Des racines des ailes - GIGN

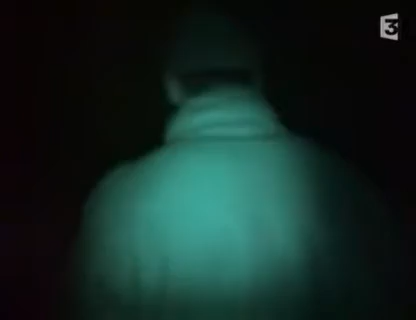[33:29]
Nous allons donc utiliser une caméra et un projecteur infrarouge indétectable à l'œil nu. L'épreuve consiste en une mission d'observation et de recherche de renseignements.
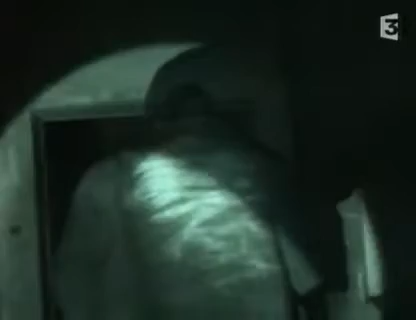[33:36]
Stéphane Poulain est le premier à y passer.
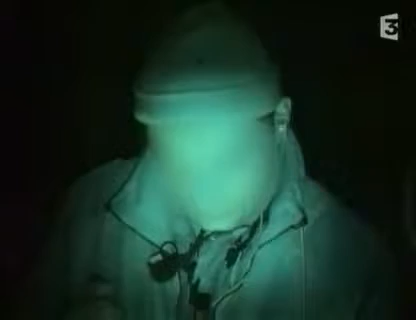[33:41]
On est là au niveau de la zone de départ. Le bar clandestin est ici. Hein ?